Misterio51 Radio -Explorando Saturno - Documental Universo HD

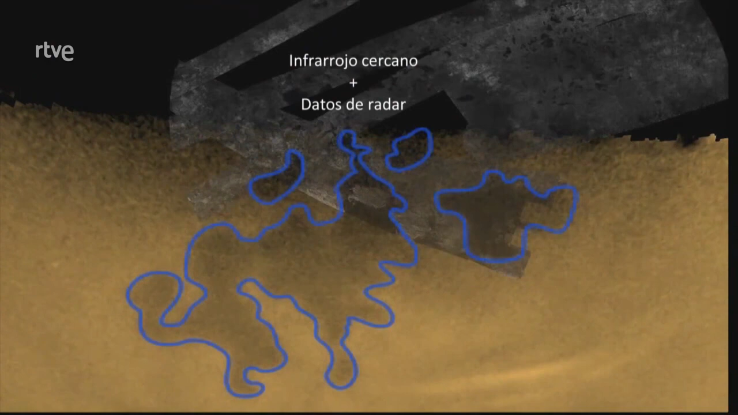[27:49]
La cámara de la Cassini había sido equipada con filtros de infrarrojos cercanos con el fin de ver a través de la niebla naranja y comprobar las masas de líquido.
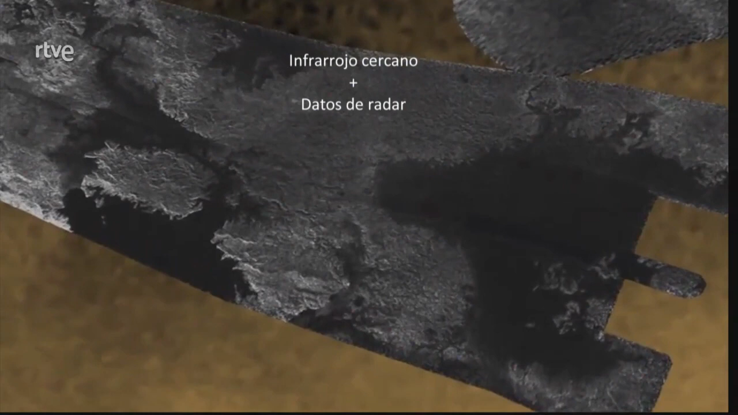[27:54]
Nos devolvió imágenes de regiones relativamente llanas, pero ¿son océanos en realidad?
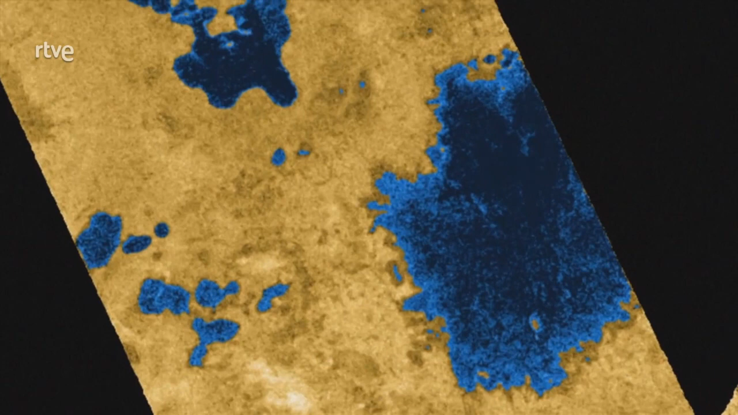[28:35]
En efecto, Titán tiene océanos, estanques y lagunas de hidrocarburos líquidos, etano, metano y propano.
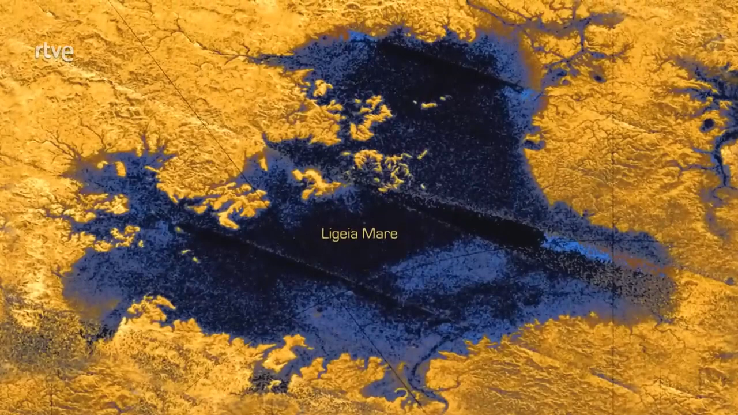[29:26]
Este, de nombre Ligeia Mare, es más grande que el lago superior de la Tierra.
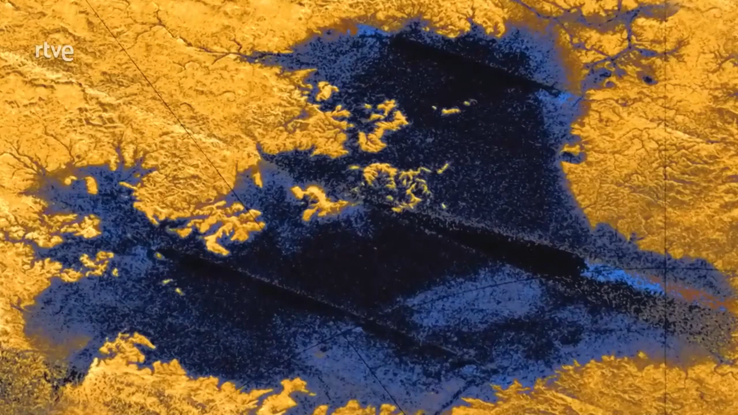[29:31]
Probablemente alcance una profundidad de 150 metros en algunos puntos.
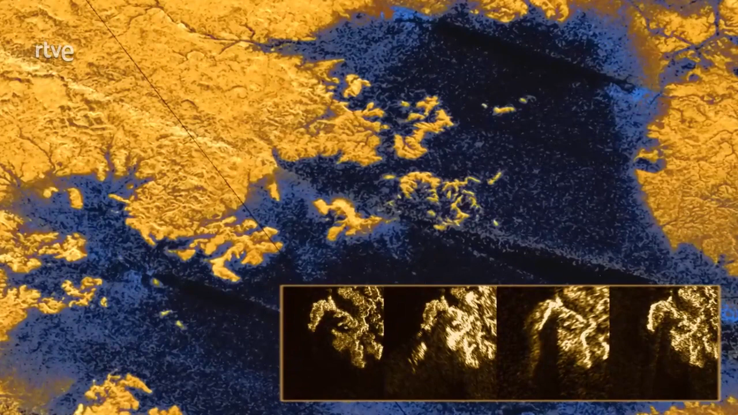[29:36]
En él se aprecian misteriosas islas de espuma que emergen desde debajo de la superficie.
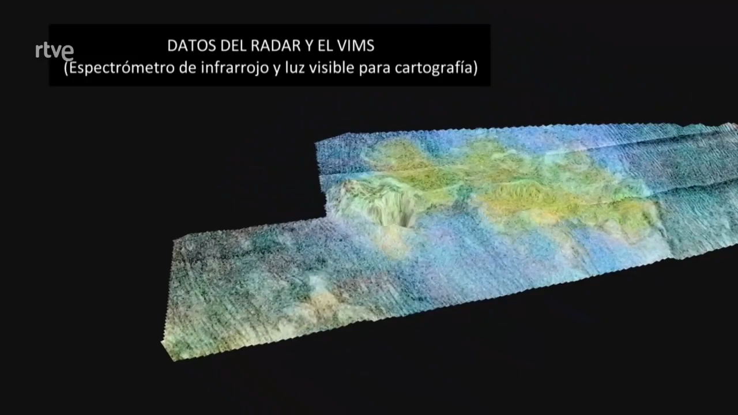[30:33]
El radar de la Cassini da con la respuesta.
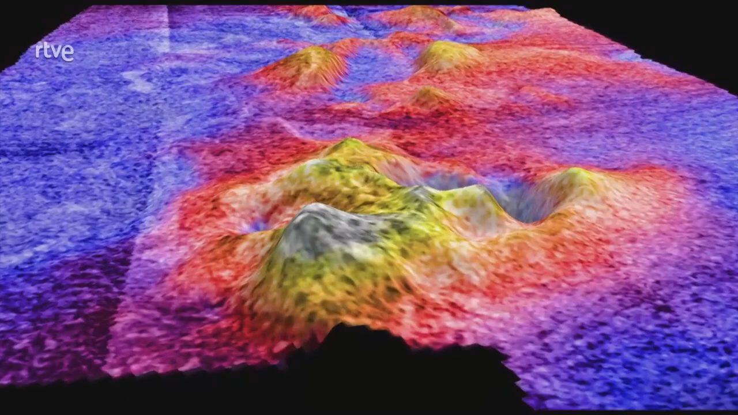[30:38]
Montañas, algunas de ellas de hasta un kilómetro de altura.
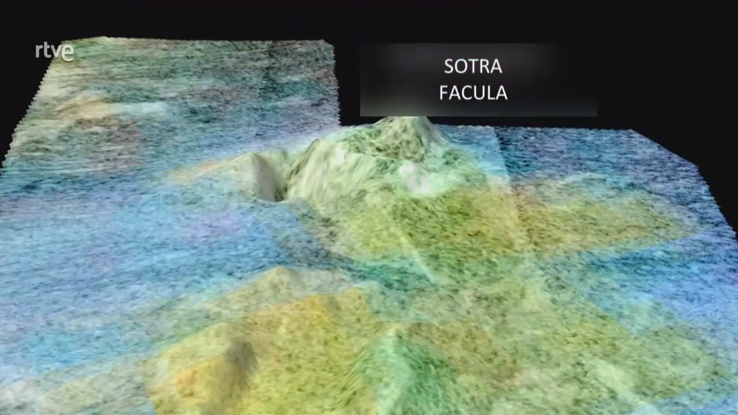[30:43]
Podría tratarse de criovolcanes. Es posible que algunos estén activos, expulsando metano desde el interior de la Luna.